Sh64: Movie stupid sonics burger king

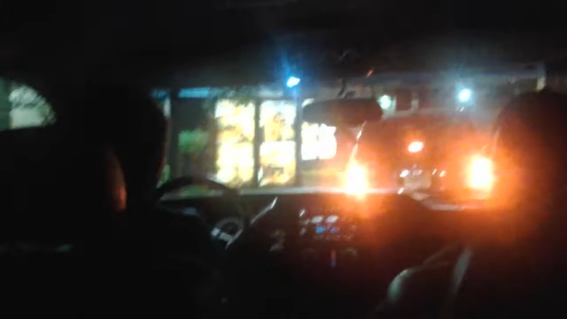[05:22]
No, get 2. I want to get 5. No, you get 2. What do y'all want? 7. We're at the driver's spot. Well, the drive-thru, whatever it's called.